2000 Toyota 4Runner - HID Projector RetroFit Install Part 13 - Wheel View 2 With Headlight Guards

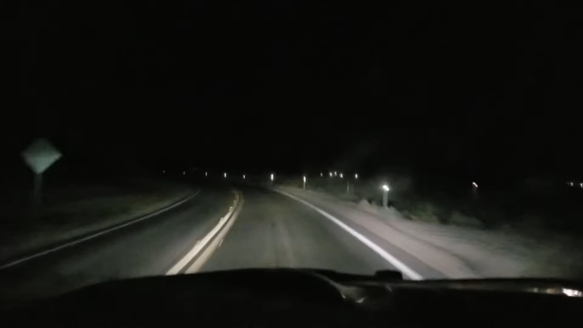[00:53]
it looks about the same I thought they were pink did you see that on the camera those headlights are pink those headlights were not pink people there were a lot of these frickin orange uh street light yellow